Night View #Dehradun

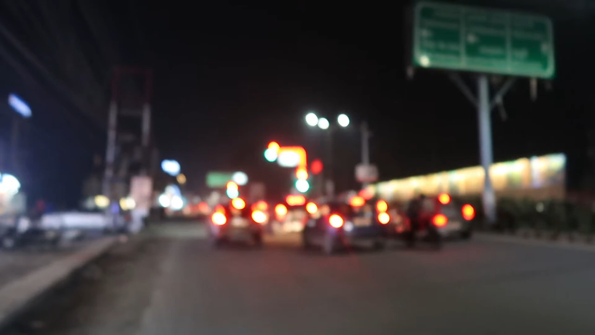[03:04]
दिलेराम चौक पे है इस टाइम, अभी टाइम हो रहा है 8:08 हो रहे हैं, अभी 8:08 हो रहे हैं, टाइम इस तरह से,